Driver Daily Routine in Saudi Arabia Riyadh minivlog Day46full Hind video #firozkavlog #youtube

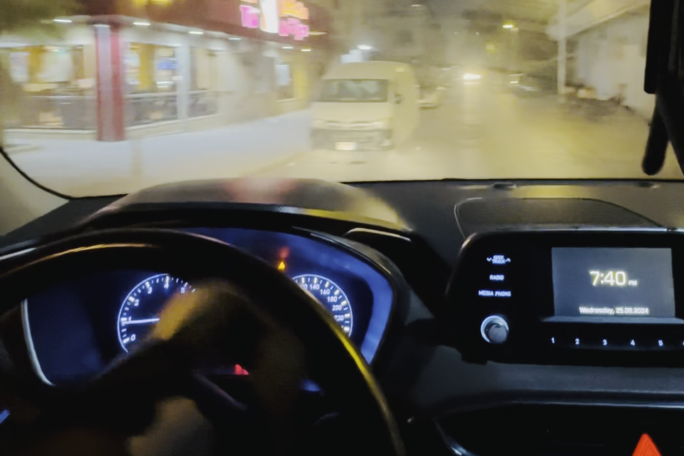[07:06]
गाड़ी को चालू करके सीधे गल्ली में घुच जाते हैं